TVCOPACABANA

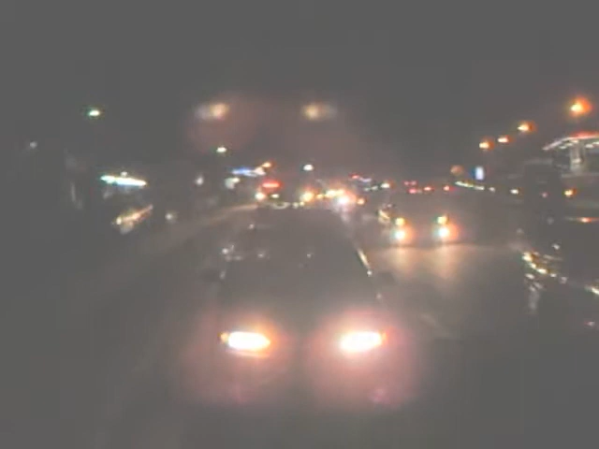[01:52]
Aí você acompanha aí a carreata aqui dos moradores do Itaipuáçu, rodovia Amaral Peixoto. Estamos acompanhando aí. Aqui nós estamos no bairro de Nuã.